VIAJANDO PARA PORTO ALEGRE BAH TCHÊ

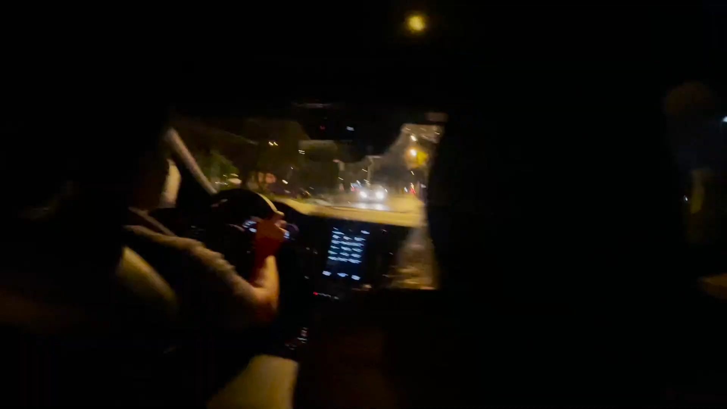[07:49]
E aí, pessoal, estamos chegando já.
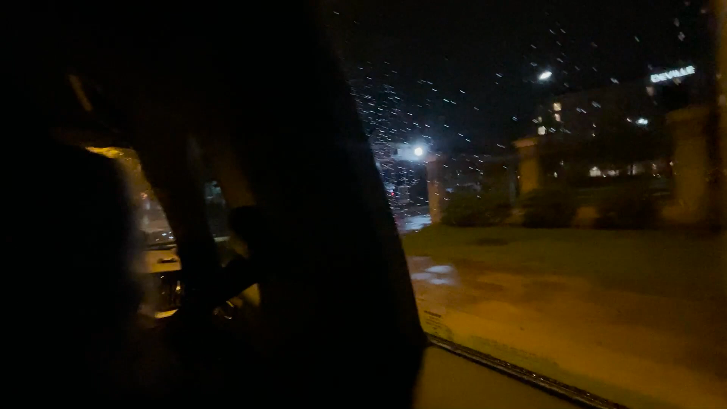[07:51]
O hotel é esse aqui. De Ville Prime. Tá chovendo um pouquinho aqui em Porto Alegre, mas tá bem de boa.